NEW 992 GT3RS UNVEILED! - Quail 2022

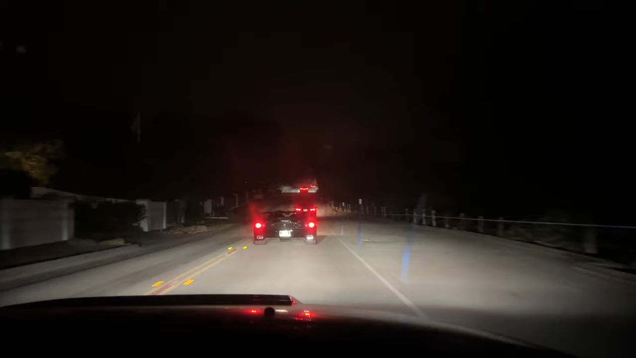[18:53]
That's an F50. The block went in front of us. Couldn't see anything at night. Went to Monaco yesterday. It's all here.